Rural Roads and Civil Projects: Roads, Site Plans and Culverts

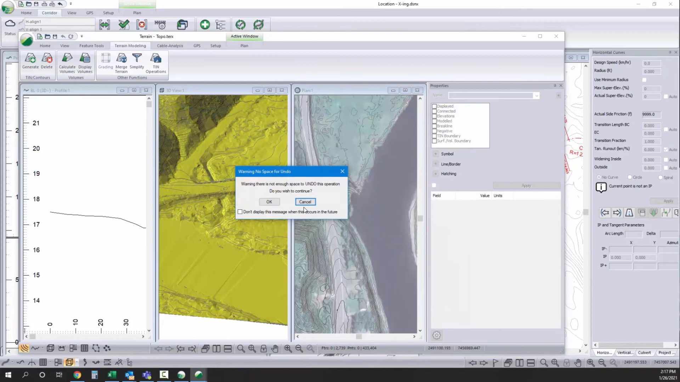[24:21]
And there we have it. So we've added it in. We do have to remodel our surface. So, and if you're not familiar with the software, this is how we build our terrain file to reference and location. So let me forget that. I'm going to just change the file name, topo with excavation.